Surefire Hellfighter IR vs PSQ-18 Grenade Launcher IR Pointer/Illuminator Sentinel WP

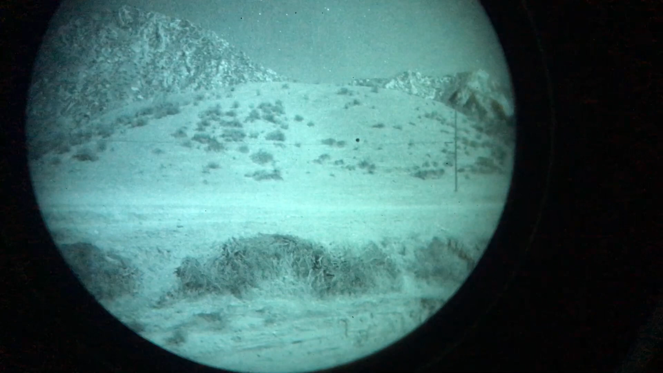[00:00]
so here's the PSU 18 through white phosphor night vision it's lighting up those buildings